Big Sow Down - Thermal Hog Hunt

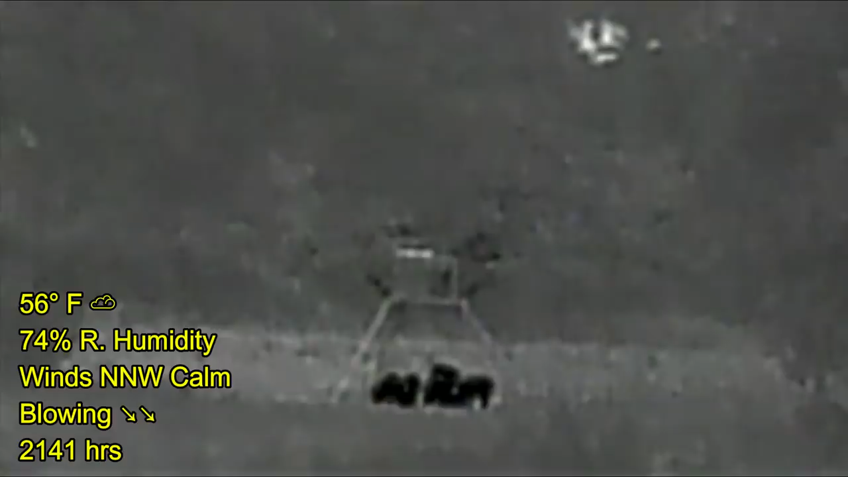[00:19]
Carpe Zeus went hunting up in North Texas was sitting in the angry bird stand on my property when hogs finally came in for the evening winds were in my favor wasn't in a hurry here
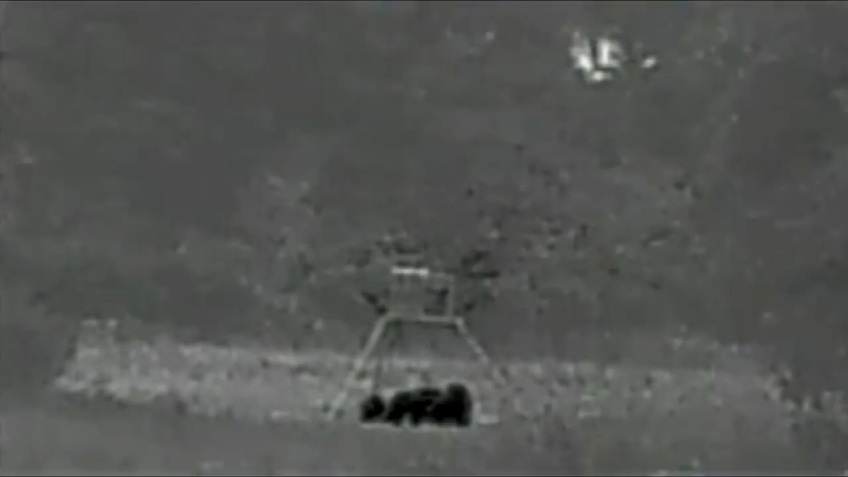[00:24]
just watching the hogs eat the corn as I got my rifle up and running you can hear the recorder from my rifle coming on and here I've switched over to the view from my rifle
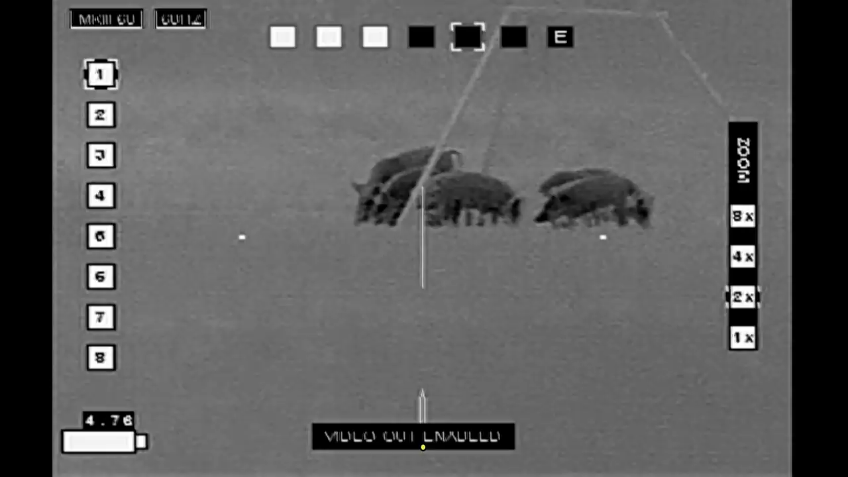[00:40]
as the horizontal crosshairs did not show up on the recorder I'm going to add this aiming dot right here to show where
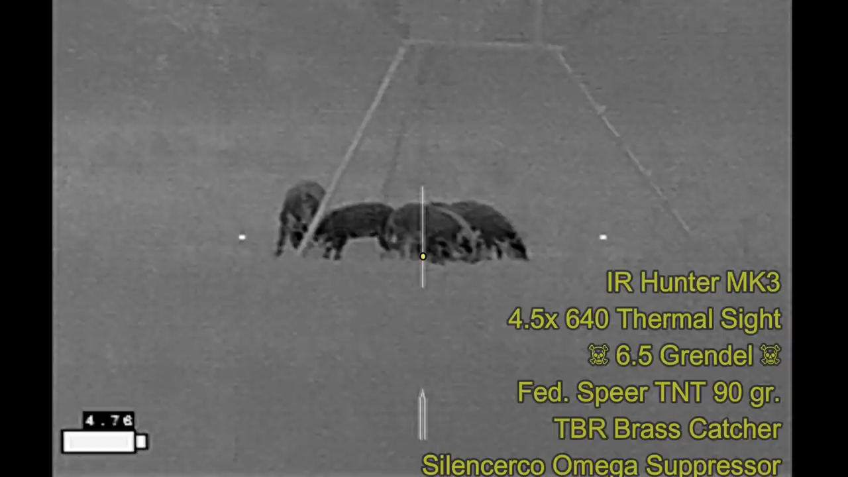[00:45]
I'm aiming I'm using an IR Hunter Mark III thermal scope and
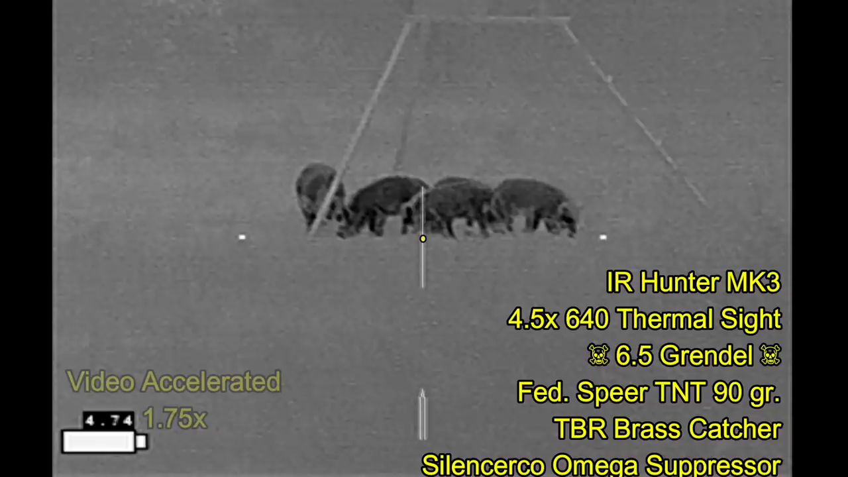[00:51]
I'm hoping at this point to get a double between one of the piglets and the sow and I sped up the video here because this goes on for quite a while as I'm waiting for them to cross in front of each other to
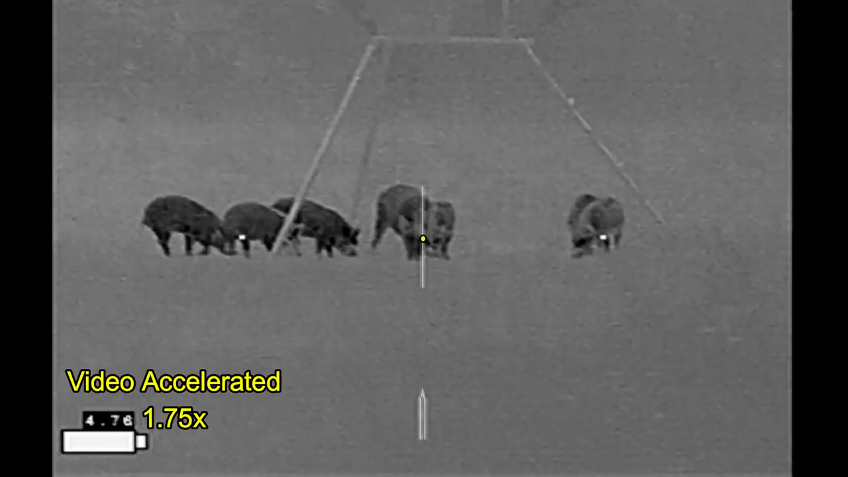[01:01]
get a good shot I want the piglet in front the sow behind it with the shot to go through the piglet and that's just not working out
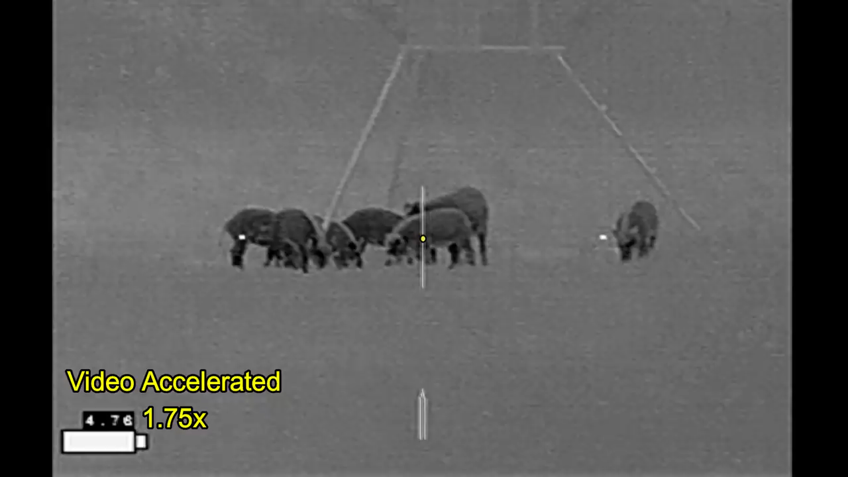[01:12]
I keep waiting I could shoot through the butt and hit the sow but that's not an ethical shot so
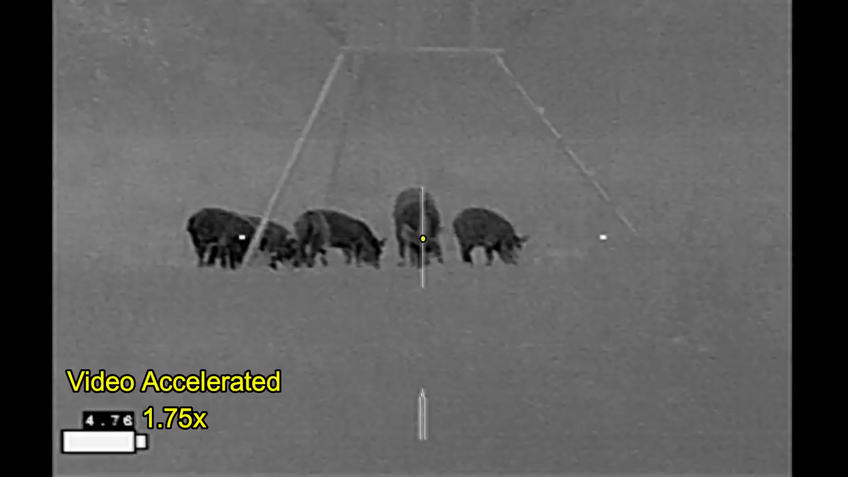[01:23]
looks like I'm just going to be trying to shoot the sow and see if I can pick up one of the runners alright here we go
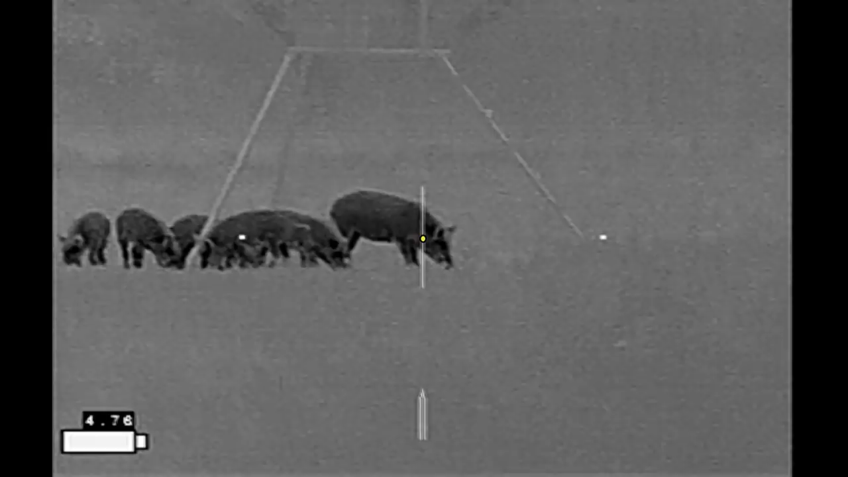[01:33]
the sow goes down and the piglets scatter
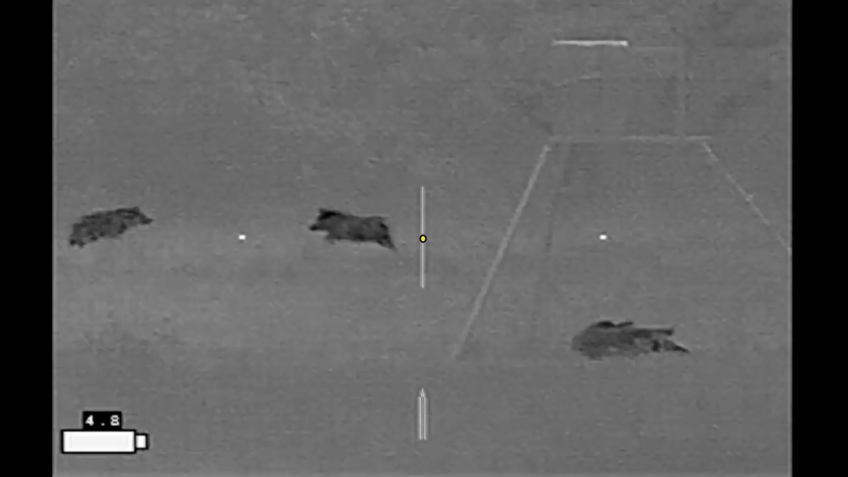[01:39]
and I don't get off a second shot here's the view from the recorder that I had on the shooting bench and there they go